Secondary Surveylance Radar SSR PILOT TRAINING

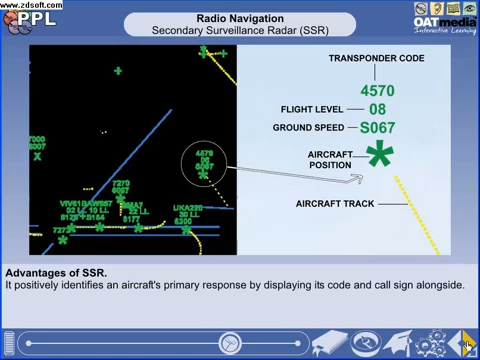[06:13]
It indicates an aircraft's track history, speed, altitude and destination. It can indicate on a controller's screen that an aircraft has an emergency, has lost radio communications or is being hijacked. Thus, when SSR is used in conjunction with primary radar, the advantages of both systems are realised.